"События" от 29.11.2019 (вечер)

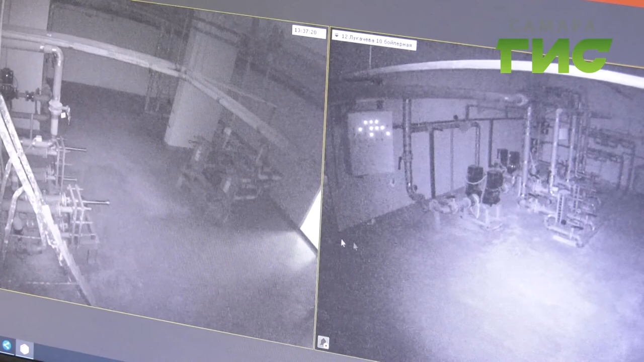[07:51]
Благодаря круглосуточному видеонаблюдению и сигналам специальных датчиков, которые устанавливают в котельных. На мониторе в режиме онлайн высвечивается состояние всего оборудования компании.